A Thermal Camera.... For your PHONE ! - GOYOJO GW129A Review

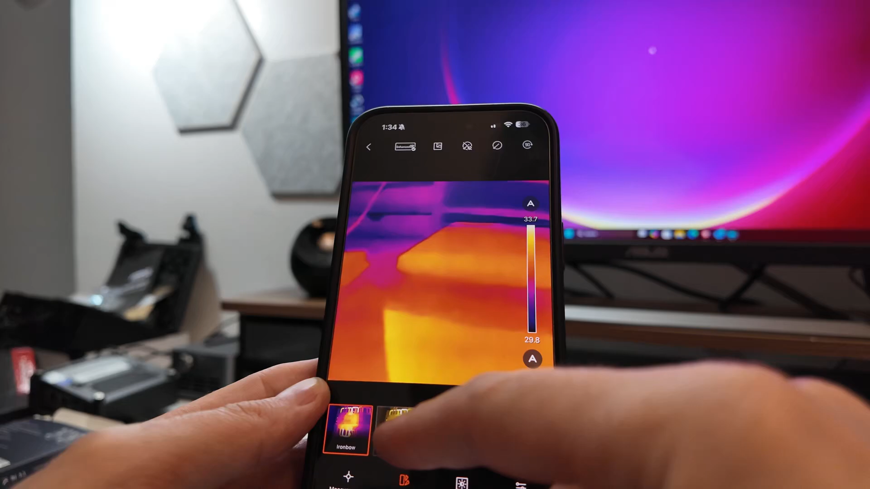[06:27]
Pretty easy to understand. But you can get rid of some of that so it's not so, like, biased. You're not like, okay, well red has got to be hot, right?
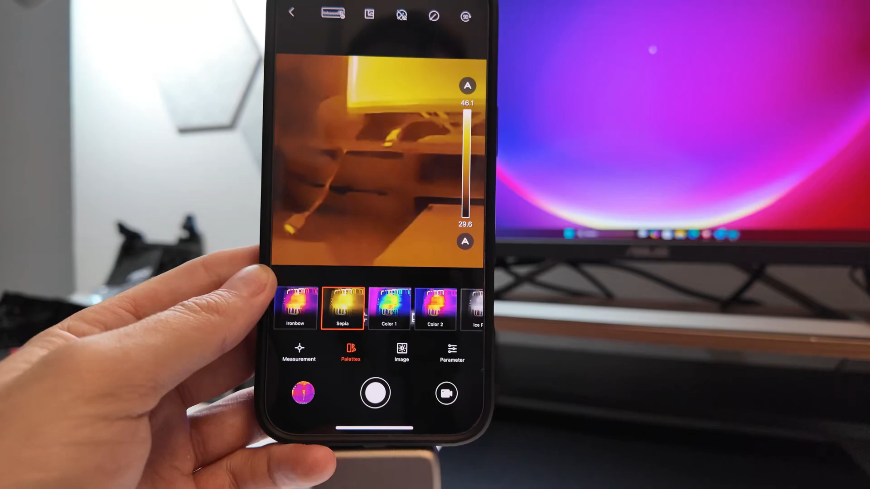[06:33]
It's a little harder to see than something like that, but you can go like that.
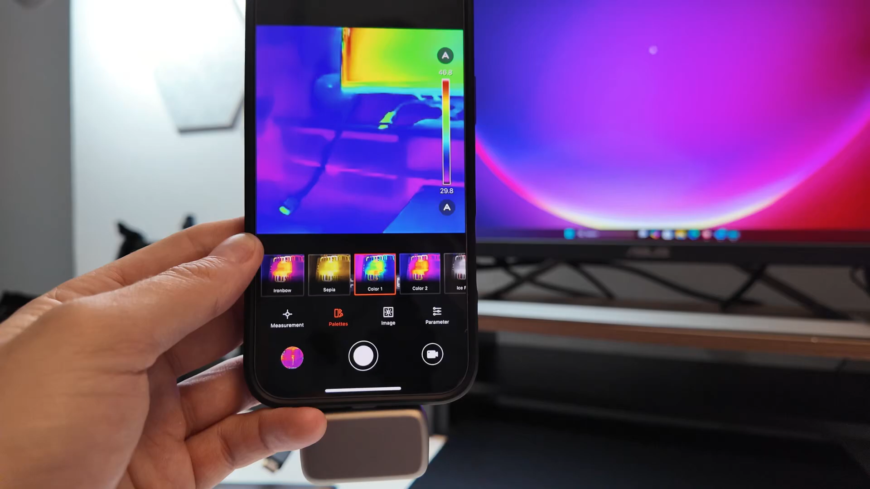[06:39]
This one here is more typical what I would use in my actual, like, academic field. It would be something closer to this. It also helps separate out stuff a little bit there. You have more color variation where here you have, you know, a few colors going from purple,
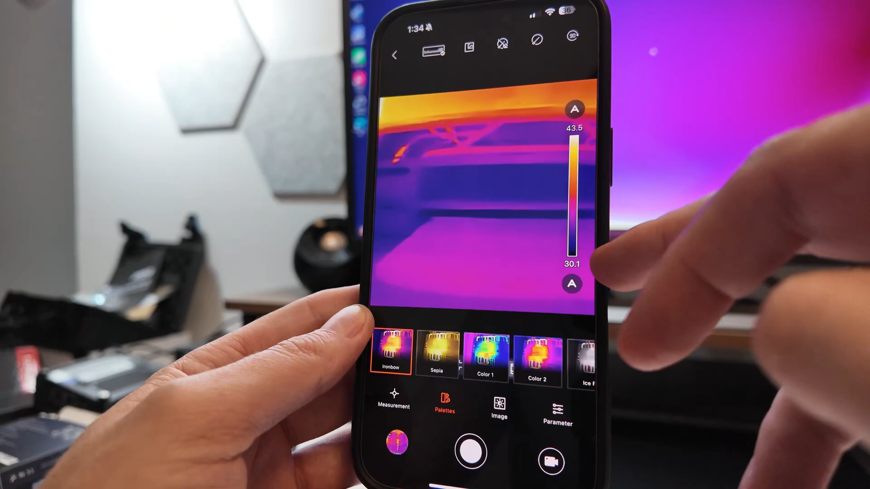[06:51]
I guess dark blue purple, up into a magenta type color, red up to yellow white.
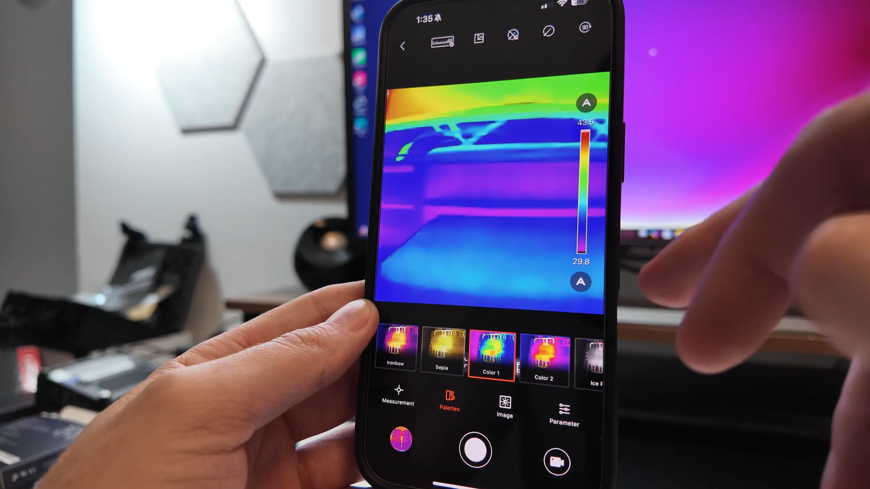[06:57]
Here we just have more. We have like a full rainbow spectrum here, so there's just more colors to be represented.
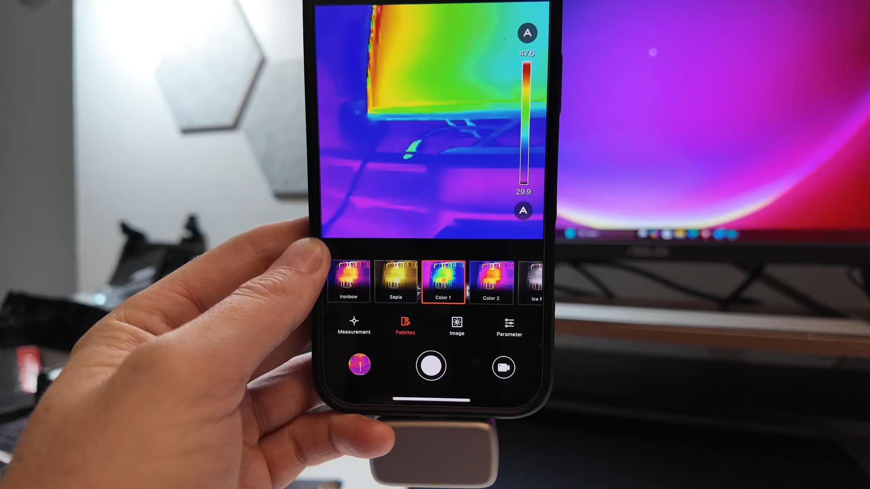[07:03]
You just got to kind of think about it a little bit harder and be like, oh, green is actually kind of like warmer.
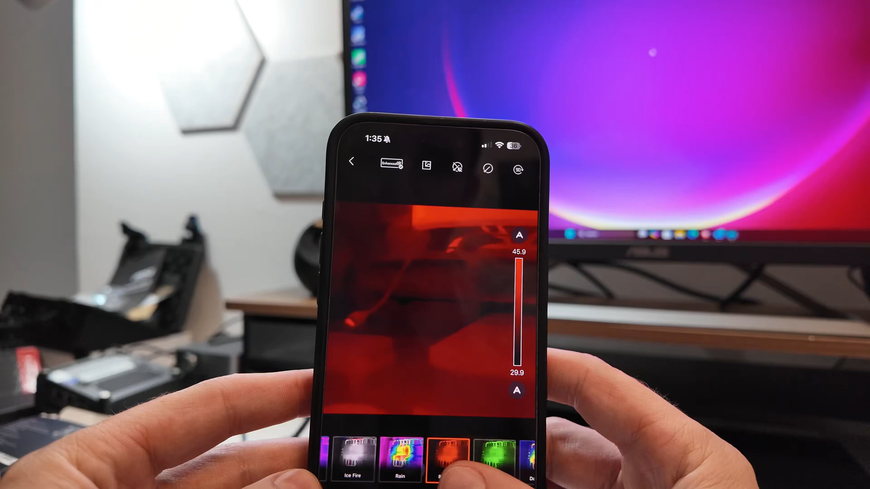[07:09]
Single palette, single color with bright and dark is always fairly easy to understand.
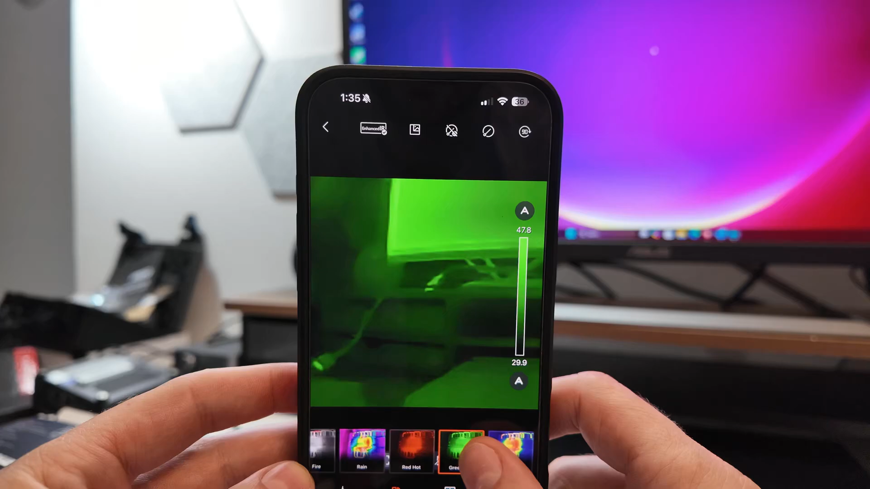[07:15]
Green, green always works too, very easy to understand for a human, just brightness and dark.
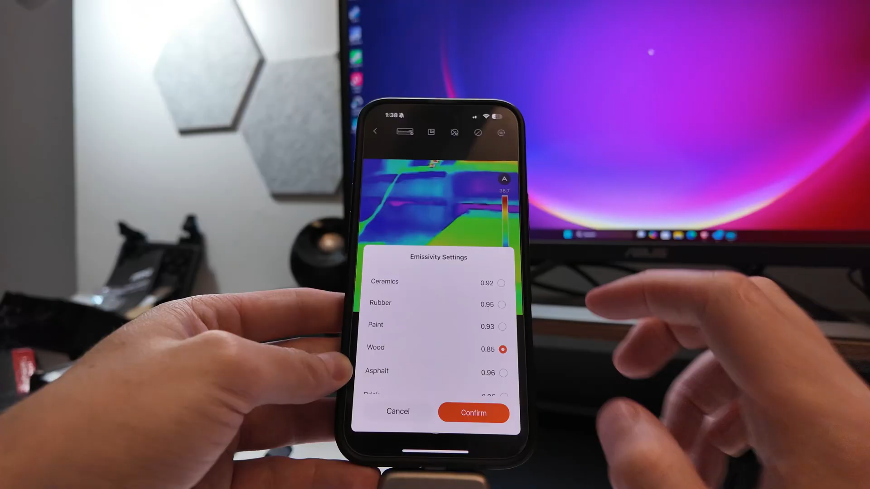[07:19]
So here's some emissivity settings.
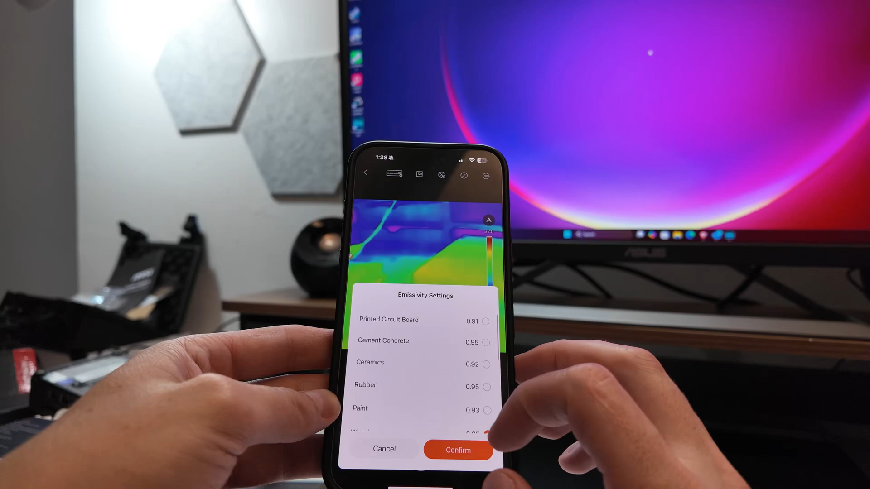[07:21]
Emissivity would be like reflection, I guess I'd call it in like plain English.
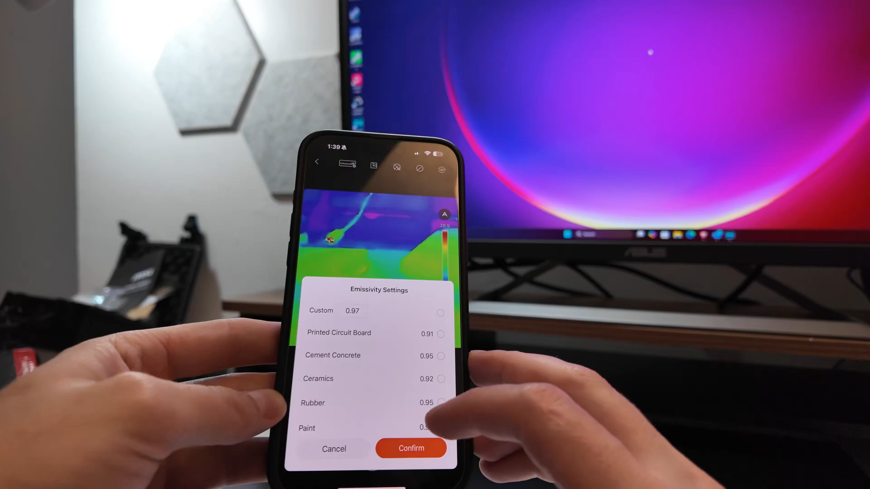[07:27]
Albedo, technically, like if you're looking at reflection of like snow being a high albedo. If you're looking at black concrete, it would be a low albedo.
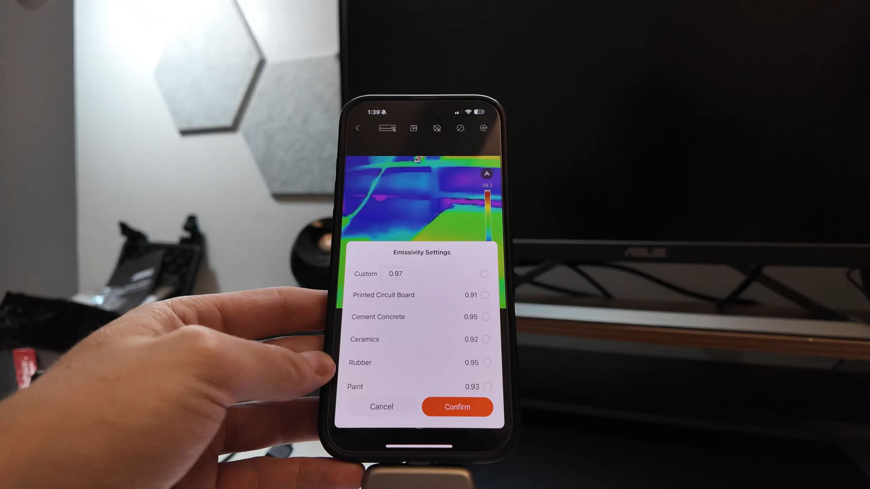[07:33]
It's kind of like that, emissivity is a little bit different, but kind of like that. So how much electromagnetic energy is coming off?
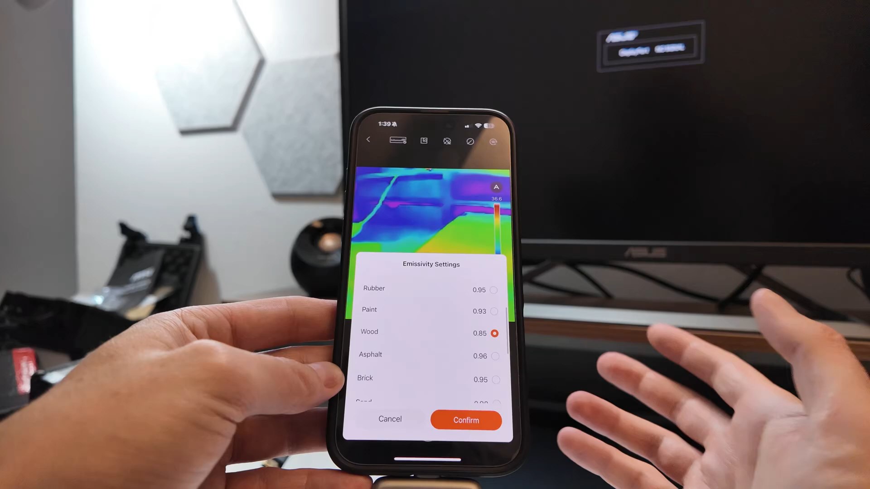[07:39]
Electromagnetic energy can be visible light, it can be infrared, ultraviolet, whatever, the whole spectrum.
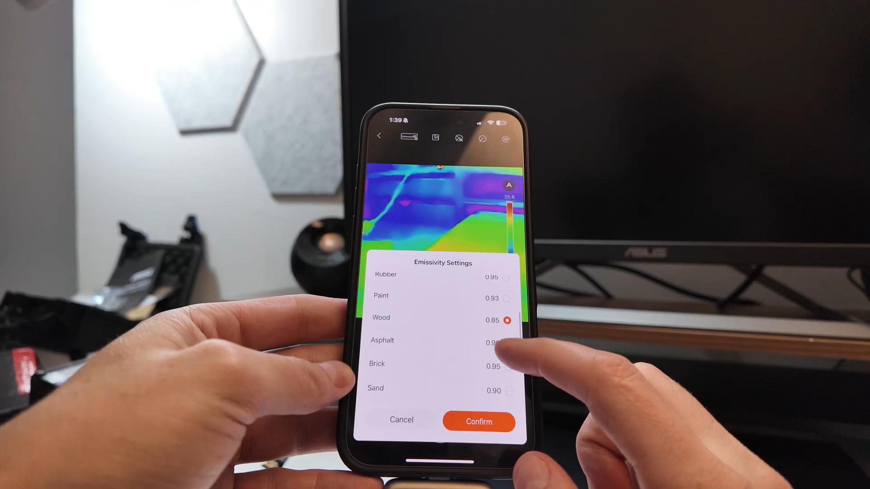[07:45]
So it can go all the way down, all the way down to like gamma rays and that kind of stuff. And different emissivities, it's like how much energy, we'll call it energy, how much energy are they going to give off?